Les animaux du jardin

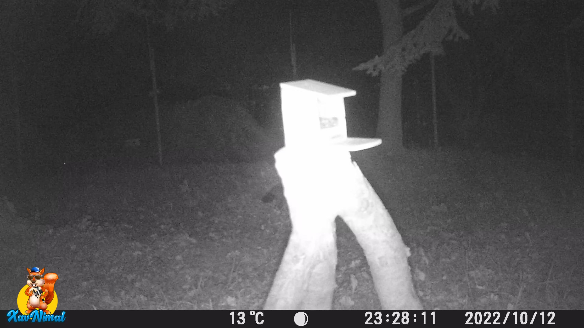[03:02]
Bon, ça profite aussi à d'autres animaux. Vous voyez, alors, l'écureuil aussi, petite anecdote, j'en avais pas mal.
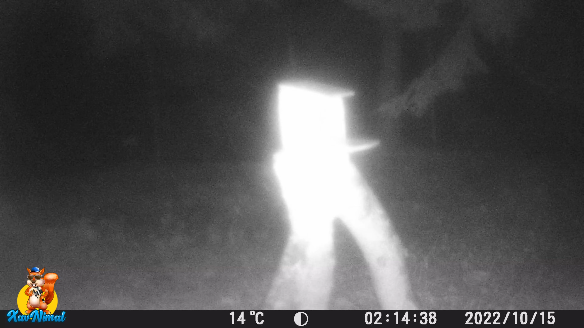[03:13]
Et ils ont tous disparu. Là, c'est un nouveau qui vient d'arriver. Et je ne vous en dis pas plus, mais vous allez voir à la fin, est-ce qu'il va rester longtemps ou pas.
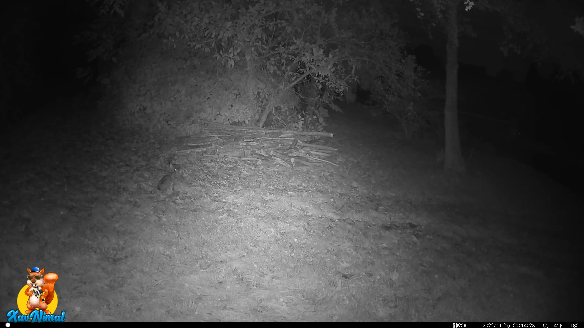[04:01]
Parfois, j'ai oublié de la remettre à l'heure, à la date et à l'heure.
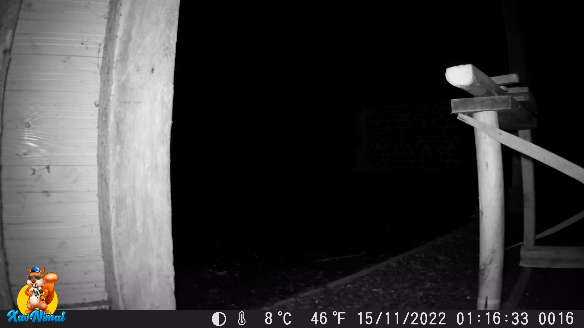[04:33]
Vous avez pu le voir à d'autres endroits. Les écureuils aiment bien venir manger, lécher le sel. Regardez, là, c'est un lièvre. Alors, la garelle n'est pas loin. On est juste à côté de la maison. Enfin, à côté, le jardin est assez grand. Regardez, donc l'écureuil qui vient de plus en plus. Et oui, on est déjà à fin novembre. Donc, fin novembre, il faut qu'il cache plein de nourriture.
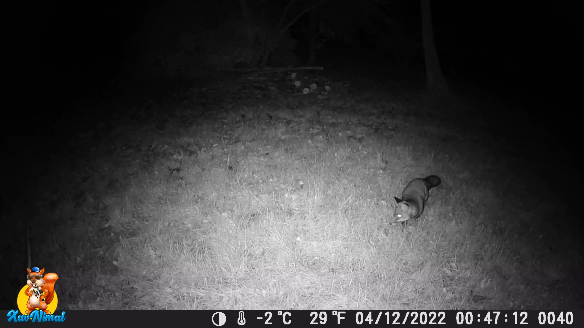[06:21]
Je ne sais pas, c'est un mâle ou une femelle. Je n'ai aucune idée. En tout cas, c'est un peu pénible. Alors, regardez le renard à nouveau.
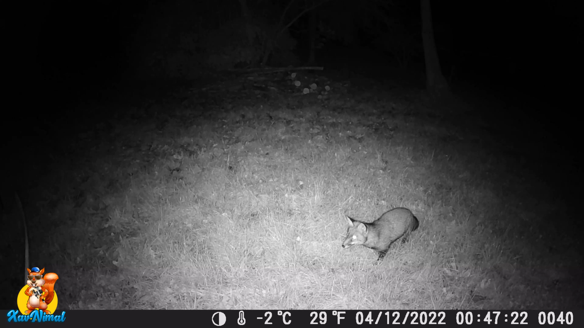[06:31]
Le tas de bois, il faudra que je vous montre, en fait, comment faire un tas de bois pour que les animaux puissent se cacher dedans. Petit rappel, en fait, quand vous faites un tas de bois, vous pouvez laisser dans le pied du tas de bois un espacement plus grand pour que, bah, ça soit soit un hérisson qui vienne se mettre, soit un lapin qui puisse se cacher ou soit carrément que le tas, le bas du tas de bois puisse être traversé sans que, par exemple, un renard, un chien, un chat ne puisse attraper l'animal.
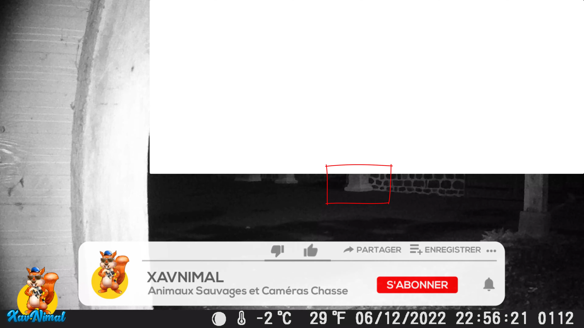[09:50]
Vous voyez, selon l'angle où on met la caméra, les LED qui sont mis, ça fait comme si c'était un projecteur. Donc en fait, si vous la mettez très haut vers le bas, ça va faire comme là une zone, un arrondi.